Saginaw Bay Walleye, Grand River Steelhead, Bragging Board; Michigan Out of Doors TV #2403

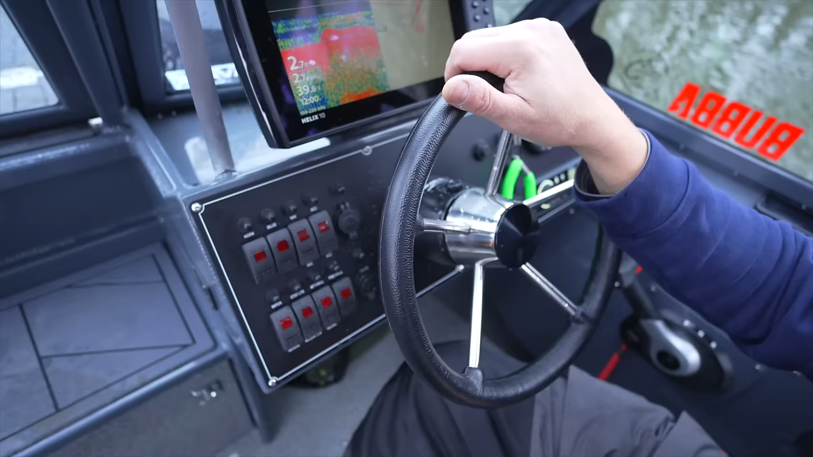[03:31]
Yeah, this is Hughescraft 22-foot Evolution. Kind of the Hughescraft first edition into the walleye tournament boat market.